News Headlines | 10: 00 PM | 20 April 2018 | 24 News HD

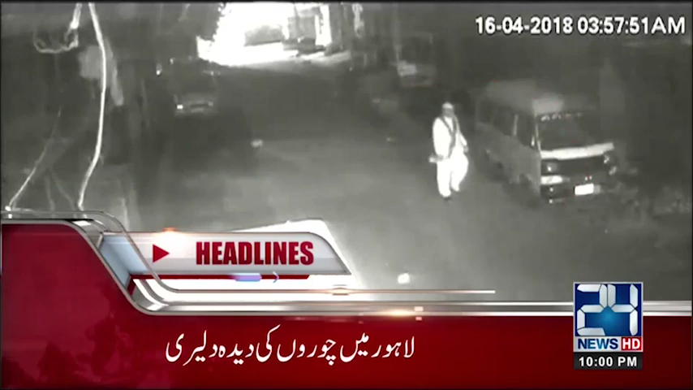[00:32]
لاہور میں چوروں کی دیدہ دریری دیکھی کی لاکھ توڑا اور گاڑی کو دھکا لگا کر لے گئے گریم پارک میں واردات کی سی سی ٹی وی فوٹیج 24 نیوز نے حاصل کر لی